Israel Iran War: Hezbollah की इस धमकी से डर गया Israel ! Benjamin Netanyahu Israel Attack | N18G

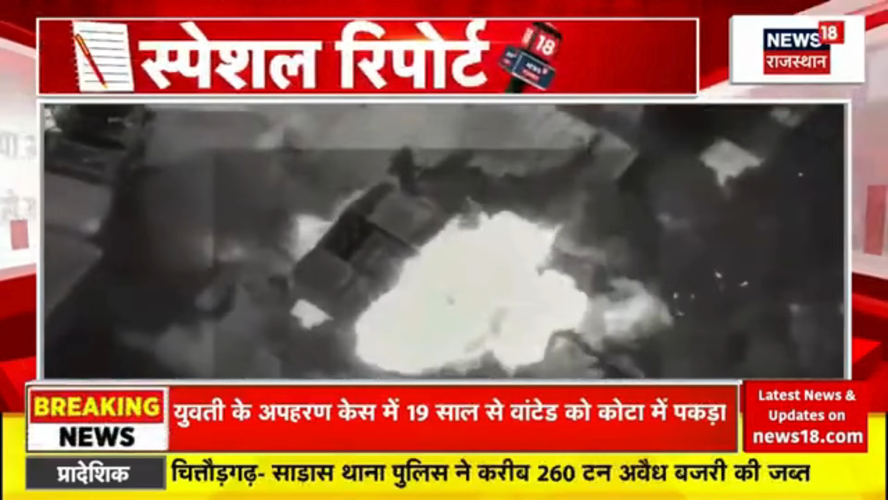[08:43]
سینہ نے زبردست ہوائی حملے کیے ہیں اسرائیل کے فائٹر جٹ سے سینکڑوں بم گرائے گئے